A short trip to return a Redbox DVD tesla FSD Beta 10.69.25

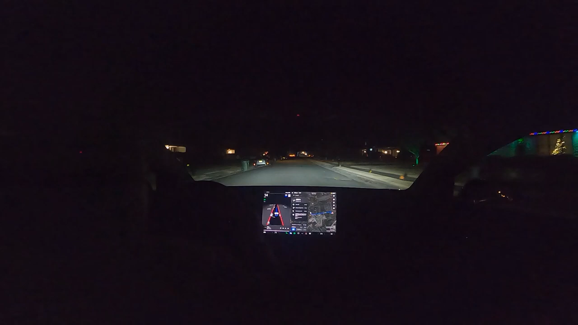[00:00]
Good evening! We are just doing a short little drive to return something to Redbox. There are two people with dogs right here, and we'll see what goes on here. He was very cautious and cared about them.
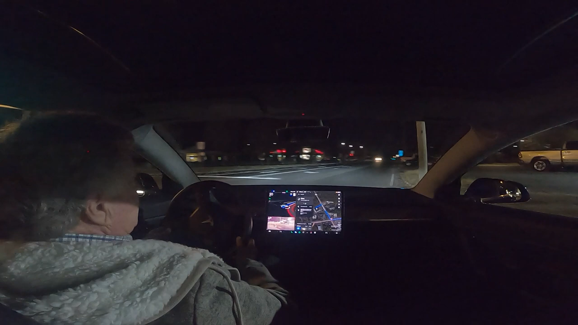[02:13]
Okay, I'm taking over because it wanted to take us that away, and we are going right around here to this side of the building to Redbox.